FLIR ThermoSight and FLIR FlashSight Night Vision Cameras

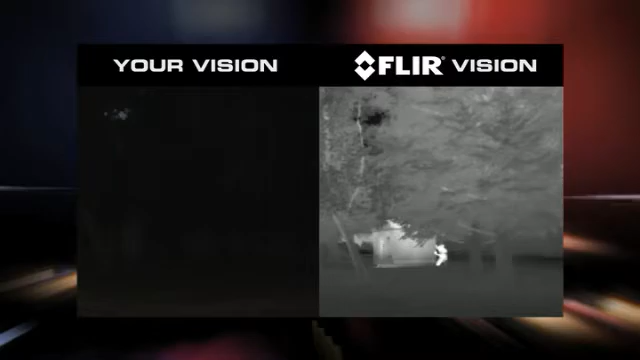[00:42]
Its rugged, easy-to-use design includes a bellows eye cup for covert viewing to protect the officer's position.
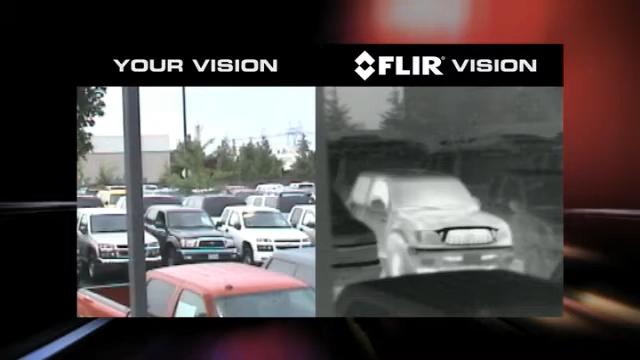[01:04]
It can even help to find objects discarded at a crime scene.
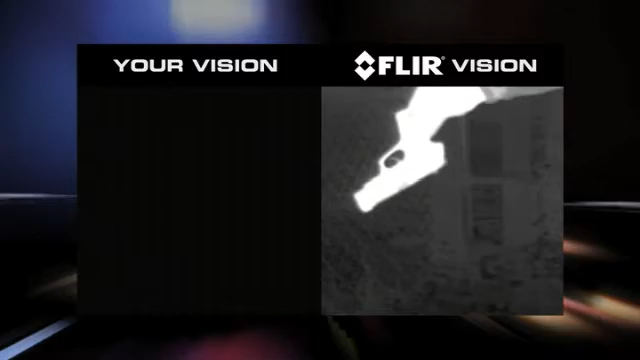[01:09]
The system turns on instantly and runs for over four hours using standard AA batteries.